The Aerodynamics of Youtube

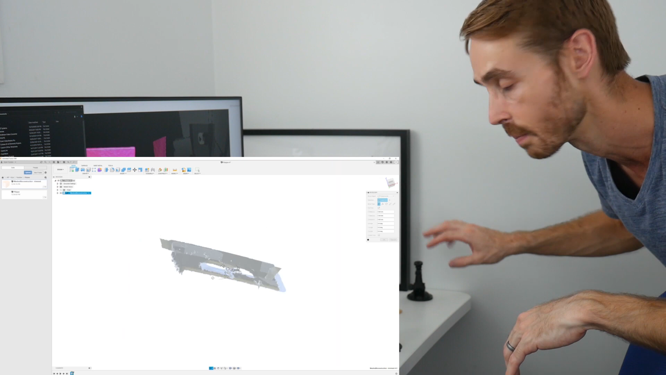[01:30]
powder or some tape but of course I don't want to chuck those on my brand new plaque so I've left it as is and what I'll do is that because this geometry is so simple I'll just reconstruct it in CAD